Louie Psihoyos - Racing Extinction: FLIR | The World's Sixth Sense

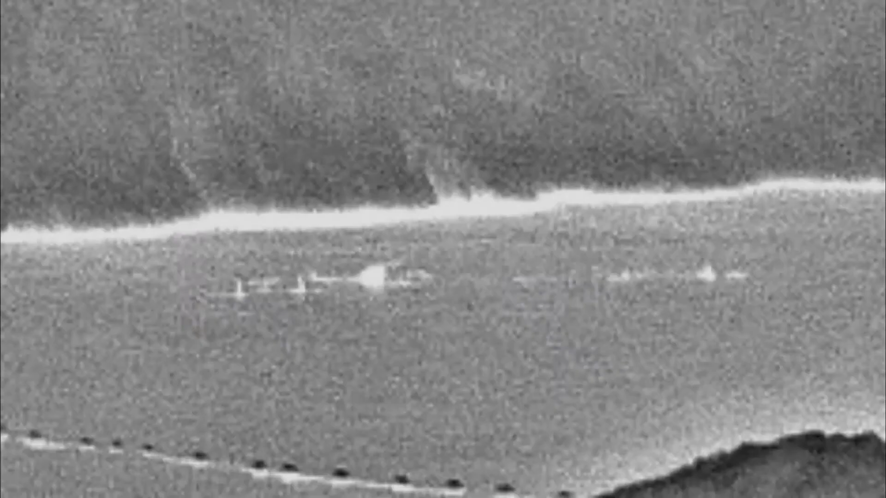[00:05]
You know, it was very instrumental to us getting there because, you know, you can see in the dark.